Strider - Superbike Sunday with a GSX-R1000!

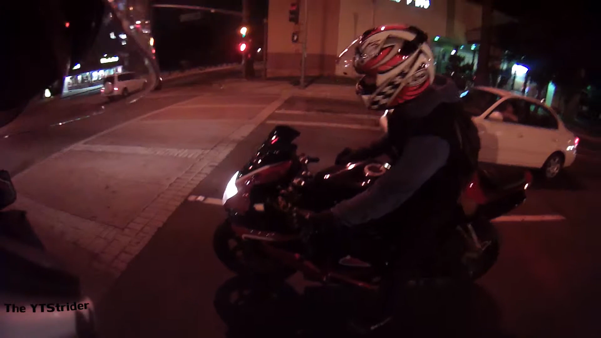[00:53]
Oh, ho, ho. Fancy hipster with the crash bars. They don't give no fucks.
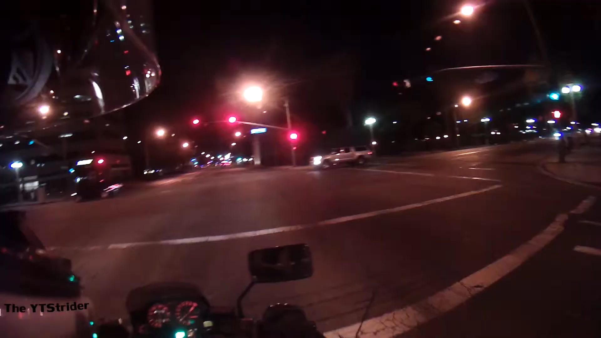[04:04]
fucking pants. I'm too fucking tall for this shit. Oh no! That bike sounds so beastly. Group riding on a Sunday night. And trucks crossing four lanes in front of us.
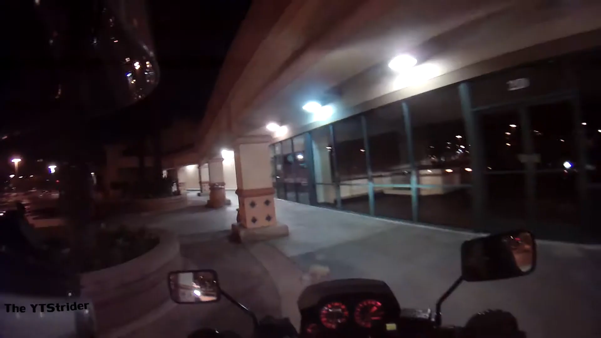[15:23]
Oh well. Right on the sidewalk, just like we were, not a street bike.
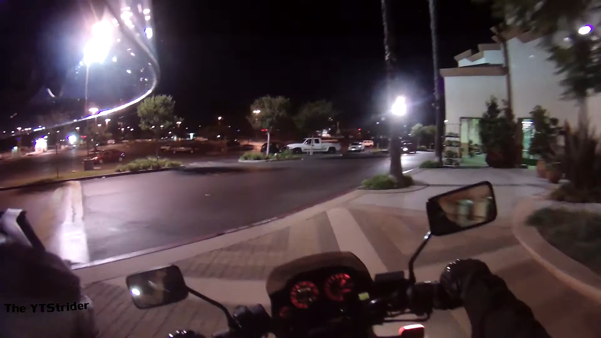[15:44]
Oh god. He can do it too.
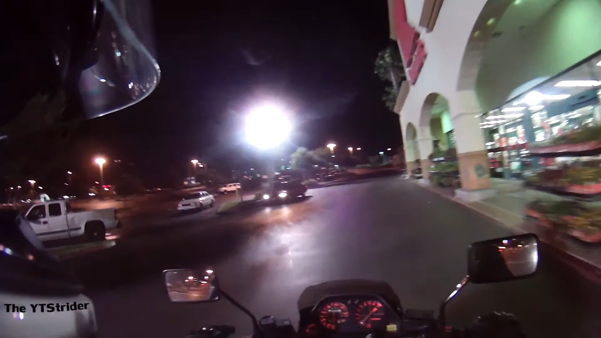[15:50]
Oh, that's awesome.
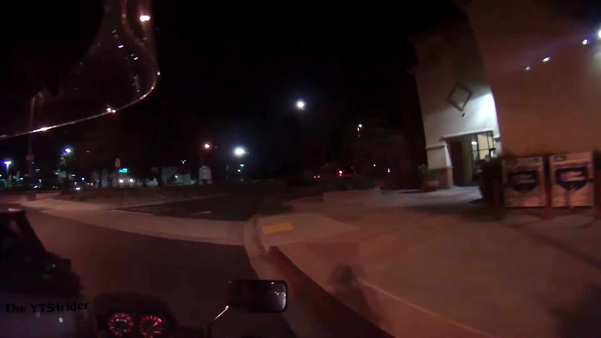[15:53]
Some curb action on a street bike, yo. There's a kitty. I see a kitty. Kitty, kitty, kitty. Kitty, kitty, kitty. Kitty. Kitty. There's a cat.
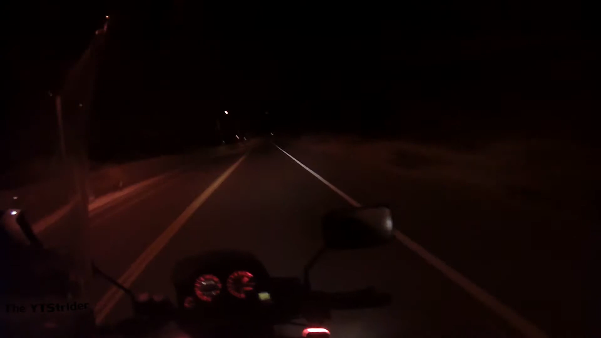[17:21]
We were definitely not doing 45, but alright. Oh, that's a good view, everybody. Mountain over there, city. It's actually a pretty clear day, not too bad. It's getting a little foggy now that it's turning into nighttime, but now it goes.